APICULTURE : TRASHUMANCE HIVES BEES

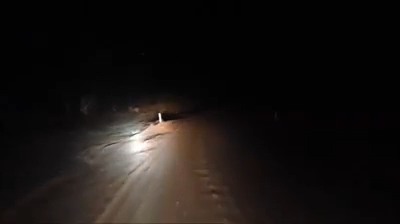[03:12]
that's where we're at. You can see how sandy it is. It's sandy, and it's easy to get stuck in this stuff. If you get stuck, you've got to get a tractor, and you're quite stuck here all day. See that the old Kenworths and Batman get through it. You can see it's easy to get sandbogged. It's pretty boggy here. Yeah, here we go now. Look, hang on. And try to push a bit of sand. Yeah, it's pretty hard.